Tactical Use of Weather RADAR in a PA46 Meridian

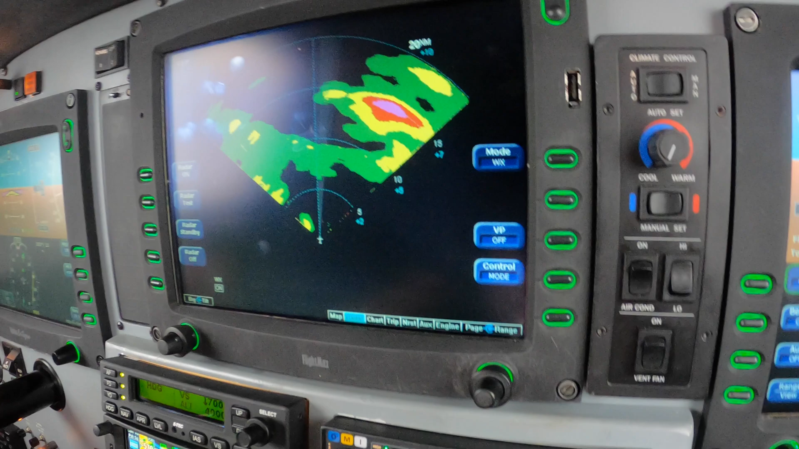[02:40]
So there's no point at this range to even look at Nexrad. But if you're curious, then I am. We'd go back to Nexrad and there's Nexrad.